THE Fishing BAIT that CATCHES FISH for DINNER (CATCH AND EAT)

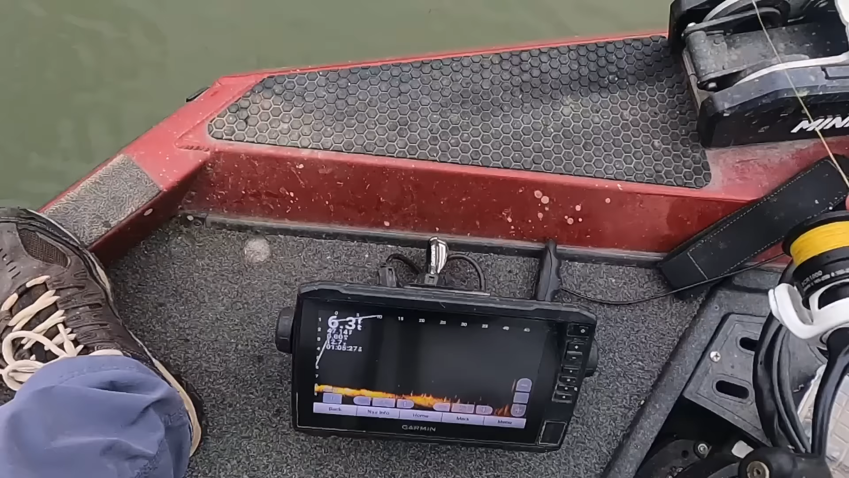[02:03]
Sitting in 6 foot of water. Water temperature 47 degrees right there.